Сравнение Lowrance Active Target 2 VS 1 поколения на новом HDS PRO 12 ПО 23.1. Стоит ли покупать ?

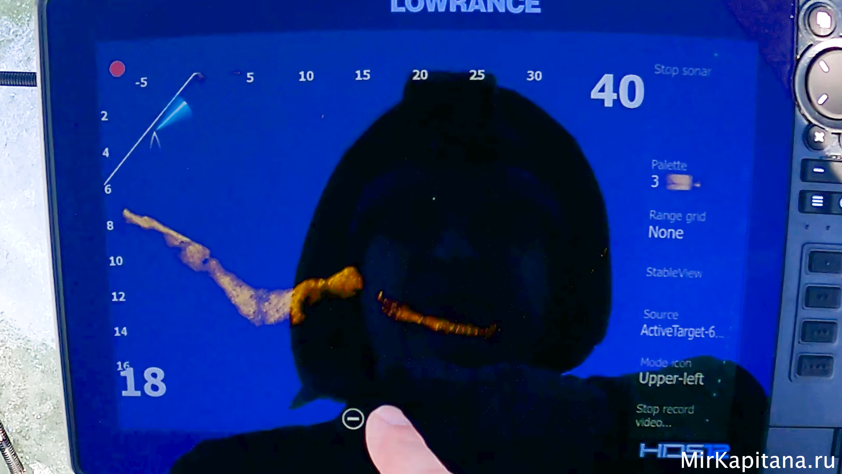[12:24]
Вот есть Покрупнее Вот за пригорочком Это Таргет Первого поколения Вот она
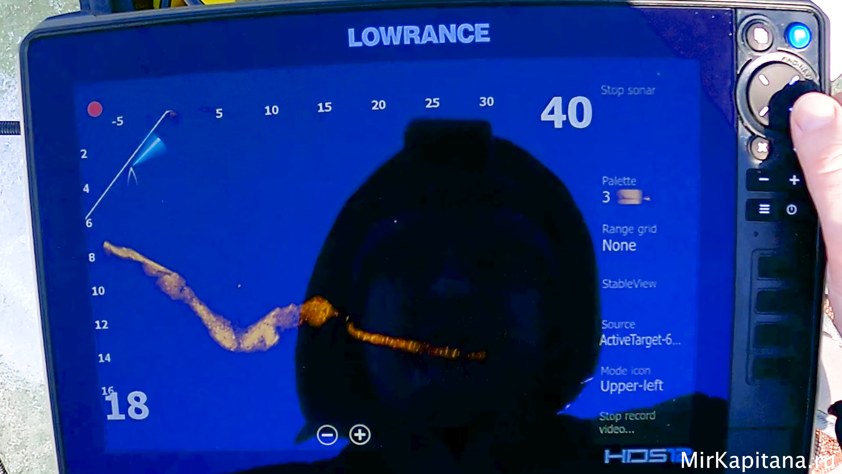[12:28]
Всего мы видим Порядка 30 Ну,
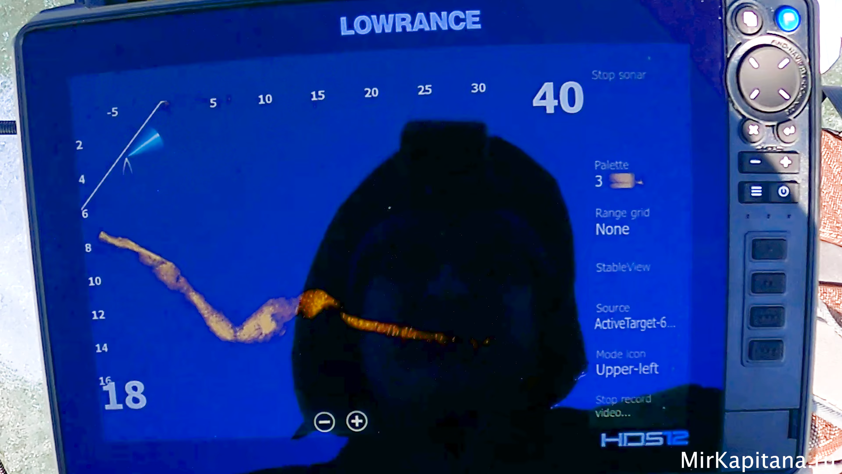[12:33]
по факту Наверное Где-то 25 Не больше
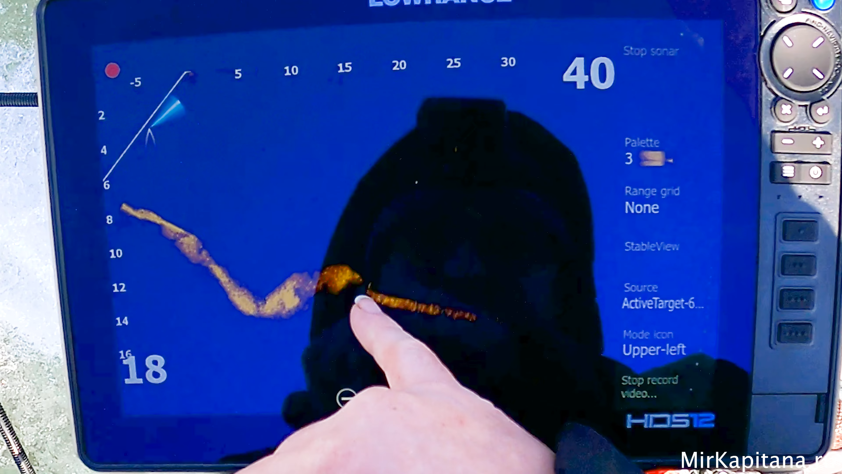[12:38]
Обратили внимание Да Вот на эту рыбу Которая за бугорком Вот она прячется Вот она Вот она Так Стопоримся
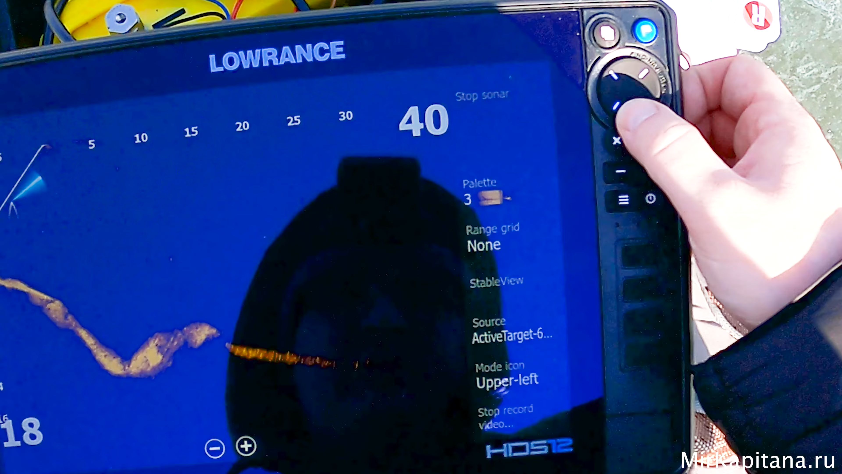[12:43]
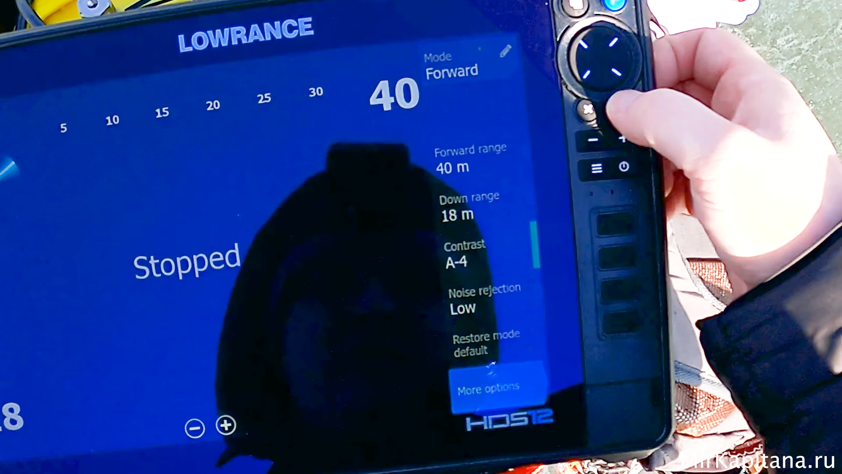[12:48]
Так И выбираем Датчик Второго поколения И стартуем
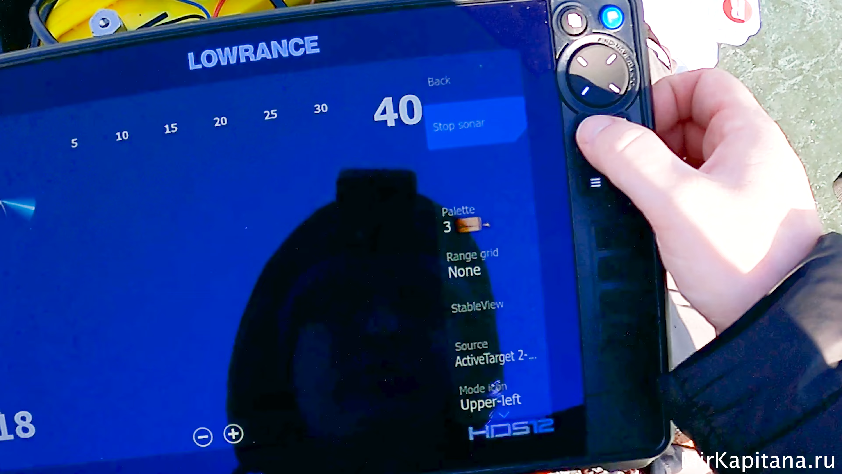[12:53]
Ну Мы видим Конечно Чуть больше
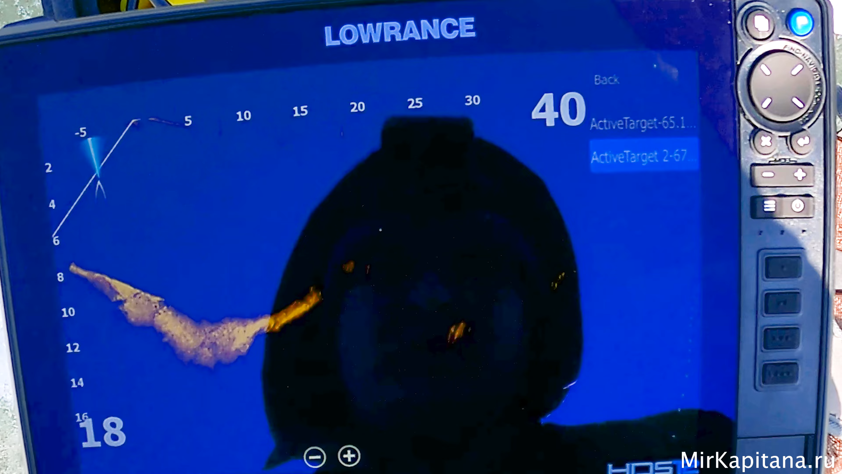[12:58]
Но По большому счету Вот эти рыбки Они как были здесь Так и
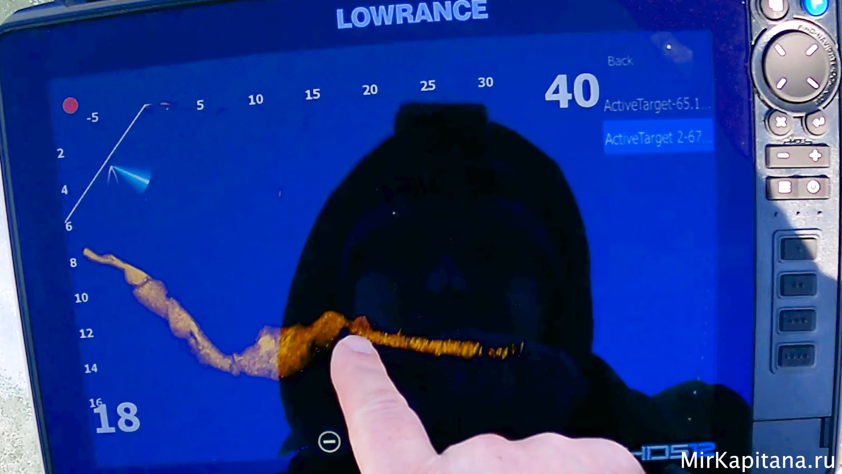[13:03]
остаются Единственное Что вот Да На 30 Мы видим Еще по-прежнему Рыбу
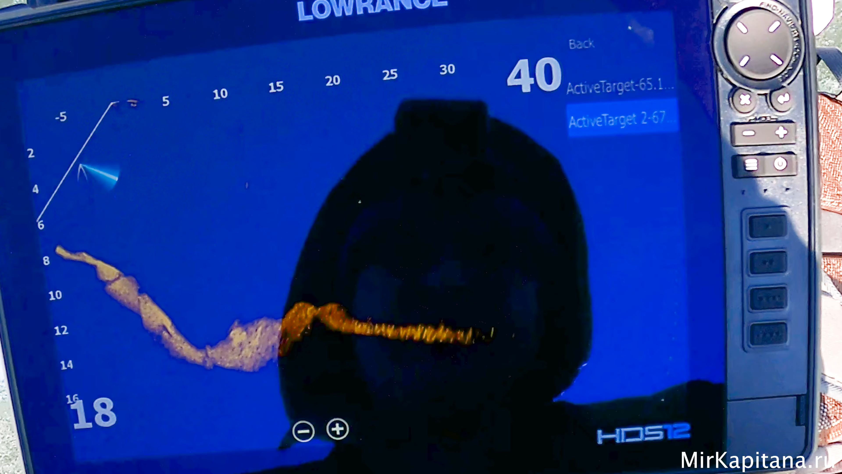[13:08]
Склейка Определенно Точно Работает Более правильно
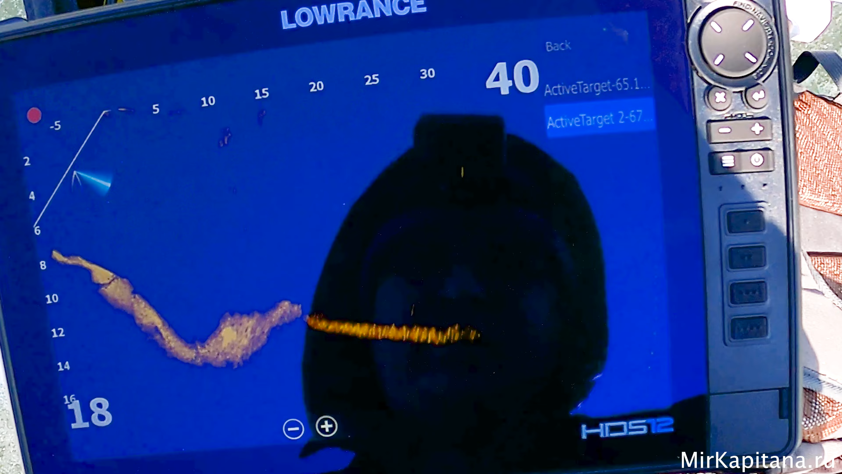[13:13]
То есть Нету Каких-то Паразитных Склейк Они вот Все Ровненько Очень идут
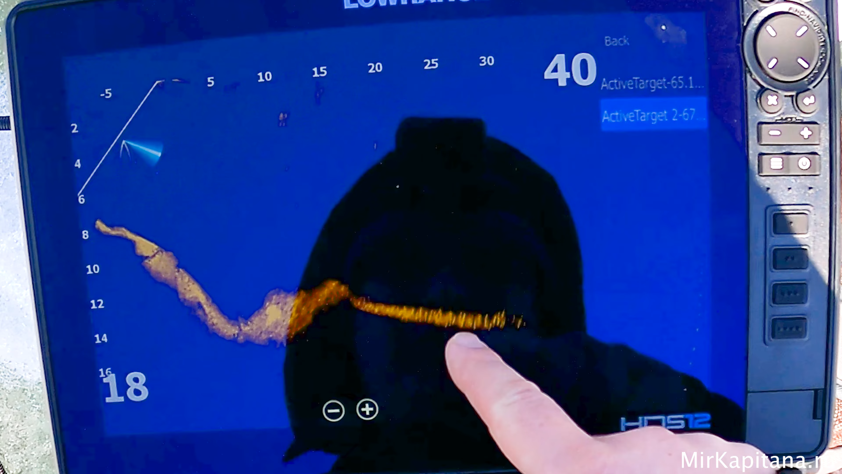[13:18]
Вот она Рыба Вот подъем Ну 30
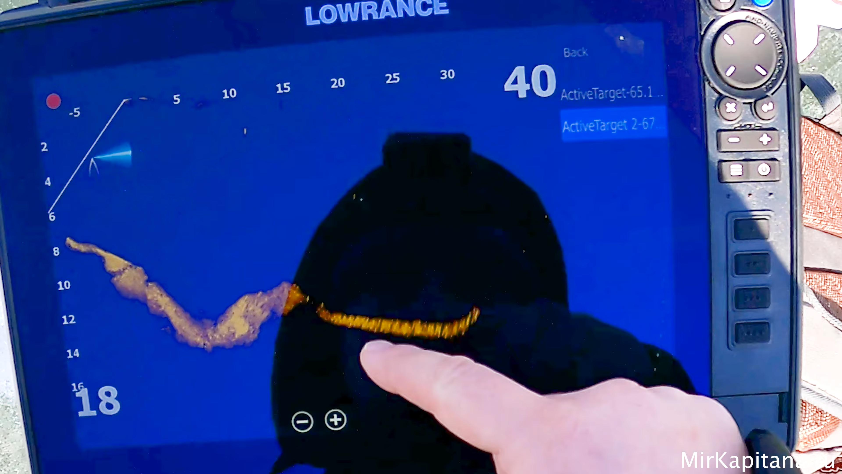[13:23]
метров В общем-то Такие довольно Стабильные Здесь Вот эта рыба Здесь видна Лучше? Да Определенно лучше Мне нравится Больше склейка Здесь И вот Мелики Смотрим
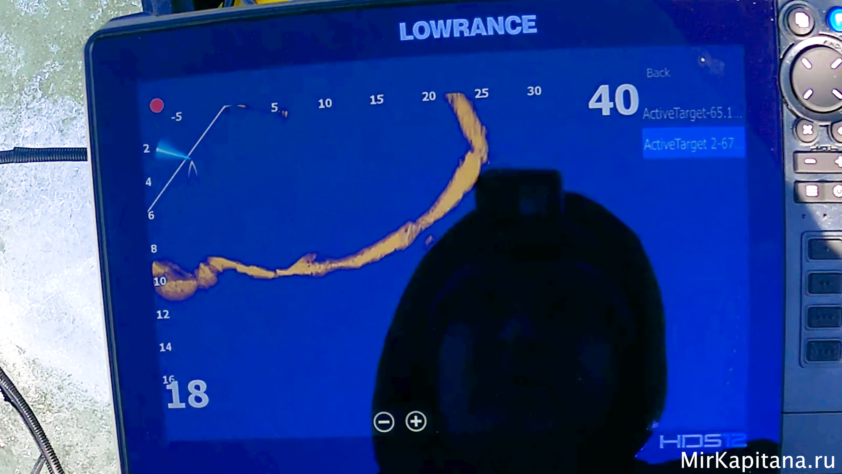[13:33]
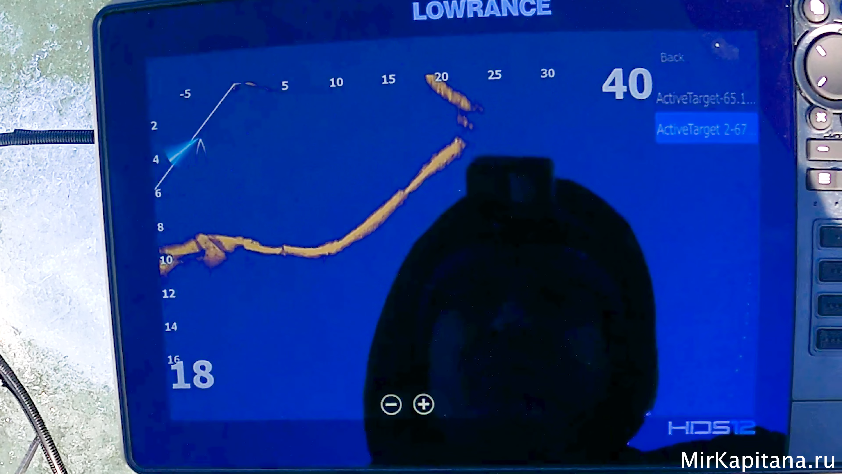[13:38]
По меликам Тоже вопросов Нет
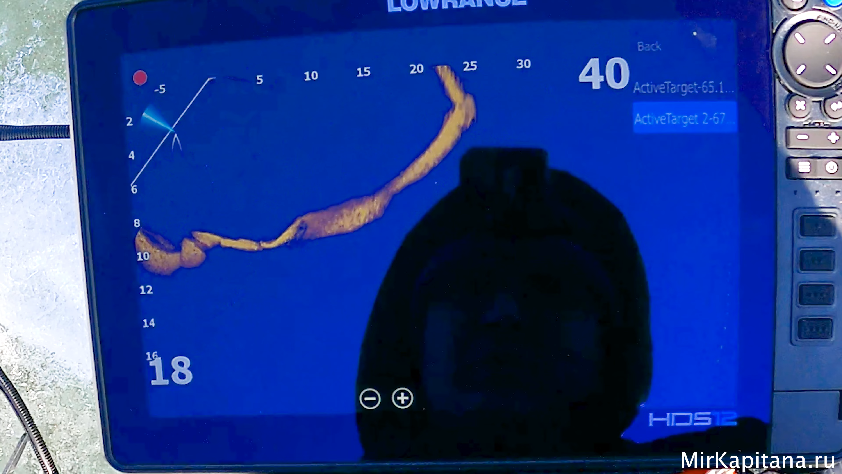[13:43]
Чик Ну как Кто там Сейчас был Ага Вот какая-то Рыба у нас Тут трется
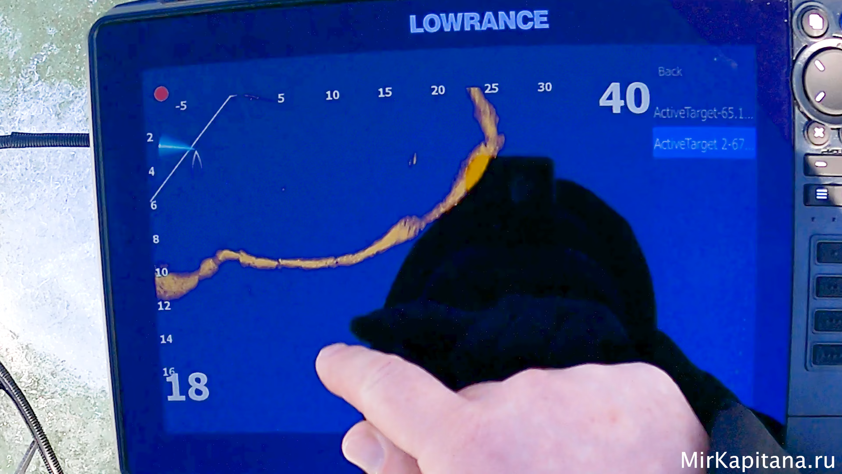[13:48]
Вот она Светится
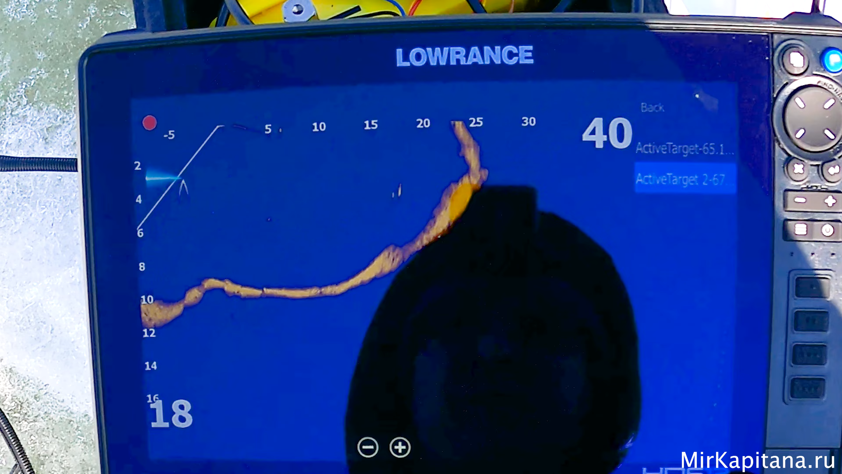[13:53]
Тут двигается Да Я подумал Что это Оконья Какие-нибудь